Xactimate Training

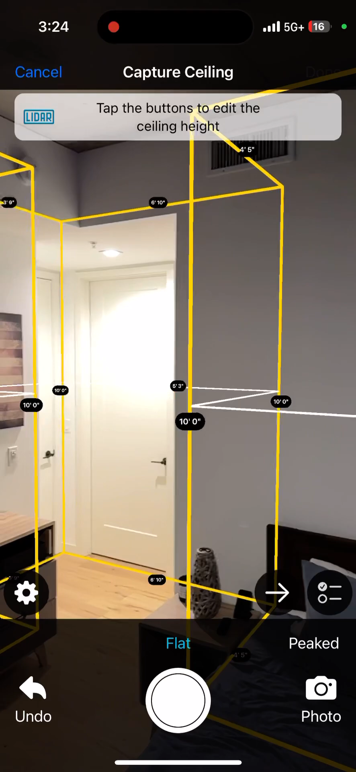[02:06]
Alright, so I'm going to hit this right arrow, and now we're going to go to our doors. So I'm just hitting the white circle at the bottom,
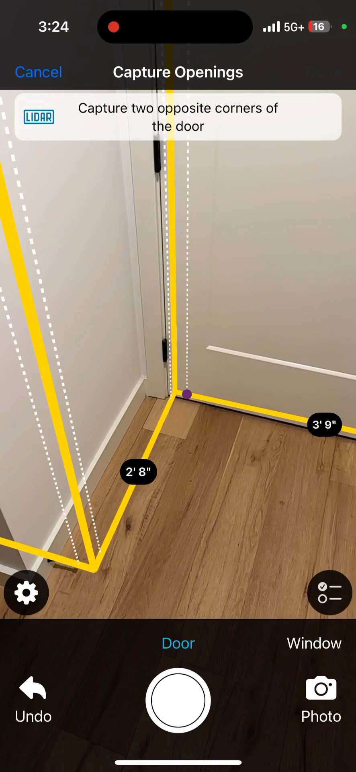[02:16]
I'm going to go up, drag it over, and
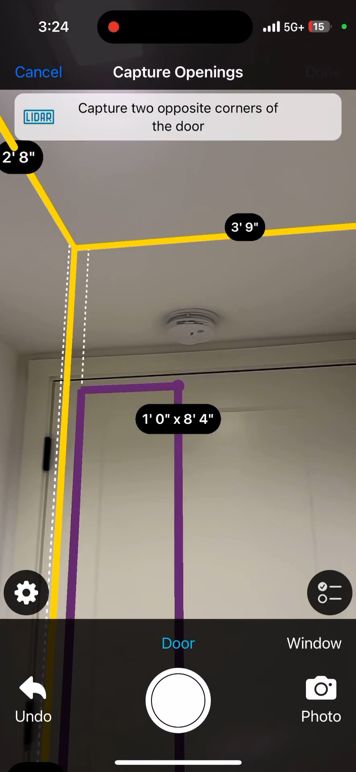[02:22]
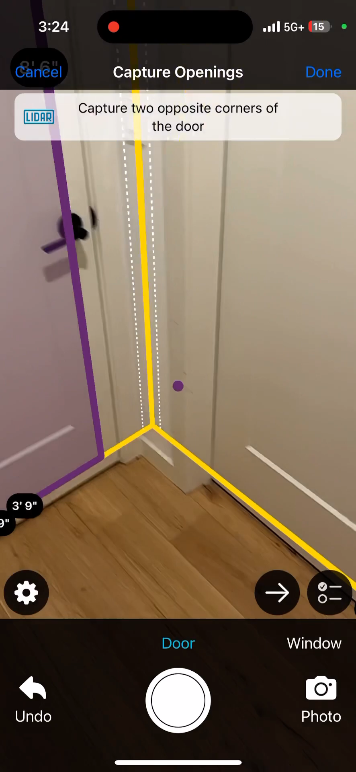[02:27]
turn it over, door one, door two,